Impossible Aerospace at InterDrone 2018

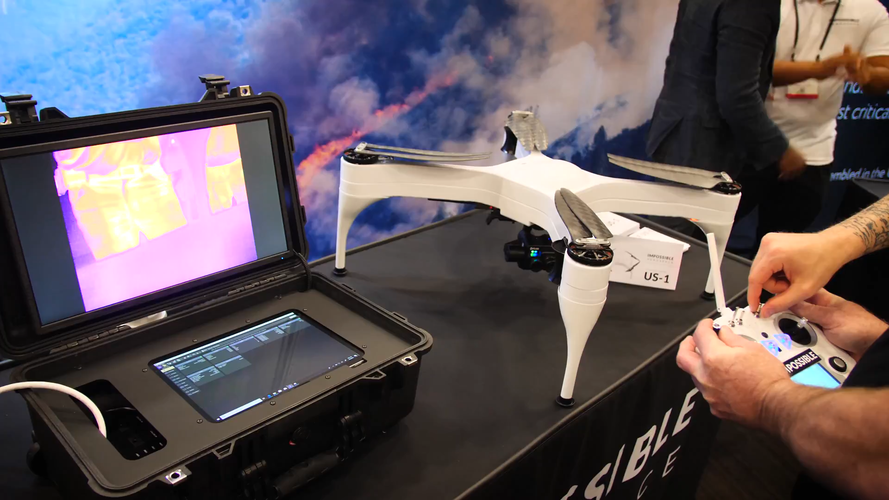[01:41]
It consists of a high-definition screen, which shows the optical and thermal imagery that you can switch between, and a touch screen interface to plan missions. Yeah, so the ground station here is part of our thermal package for the vehicle.
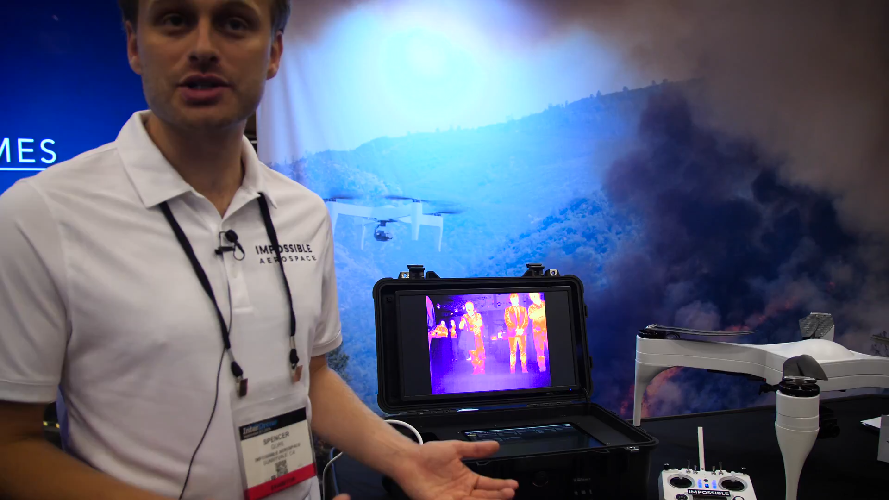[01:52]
It comes standard with the upgraded package, which includes the gimbal, the high-definition encoded, or sorry, encrypted video transmitter, and your choice of a FLIR camera. It's really meant to be as simple as possible. So on the top you have a live video, a digital video stream, from the vehicle itself,